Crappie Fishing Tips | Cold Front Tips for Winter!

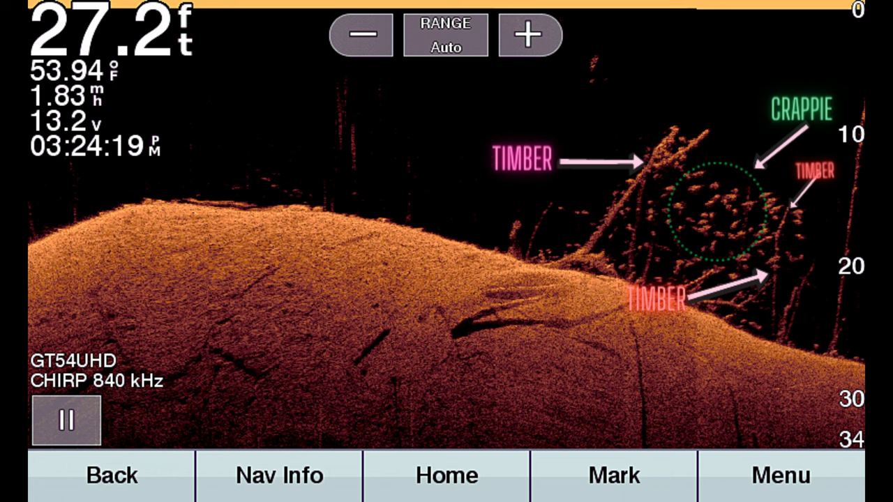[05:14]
On screen: depth 27.2 ft, water 53.94°F, speed 1.83 mph
You'll see that this particular area of cover is loaded with crappies. And right where that red arrow is, there are limbs, or the red arrows, there's limbs coming off of this piece of cover. And what am I actually doing?